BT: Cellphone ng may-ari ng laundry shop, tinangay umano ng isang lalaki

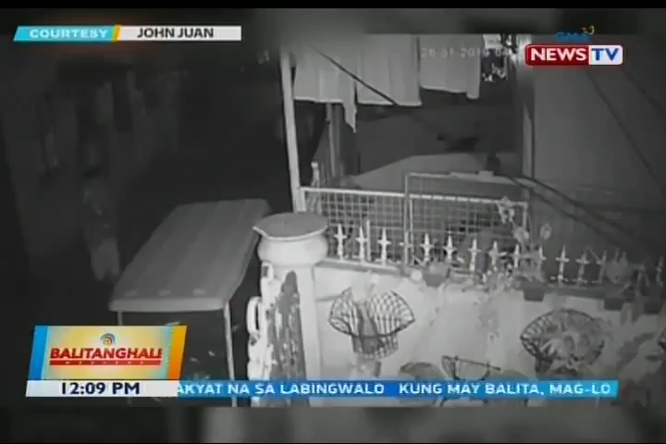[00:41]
Sa Kaloocan City naman, pati sinampay na damit, di pinatawad ng magnanakaw umano. Lumapit ito sa isang gate at umakyat. Saka kinuha ang nakasampay na damit at umalis.
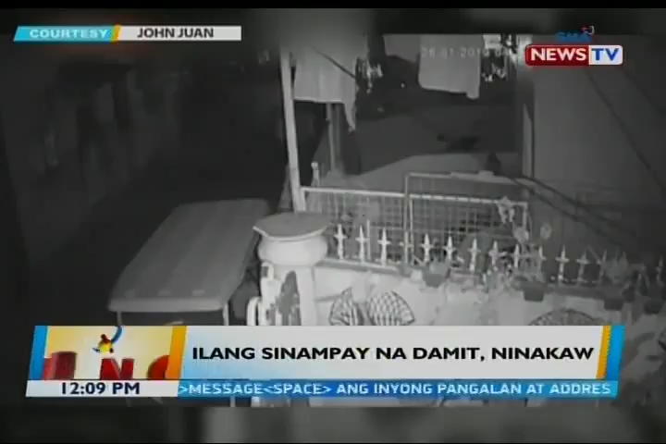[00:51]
Pero ayon sa uploader, bumalik pa ang suspect at iba na raw ang damit. Sinira nito ang CCTV at inubos ang mga natitirang nakasampay na damit na ipablotter na sa barangay ang insidente.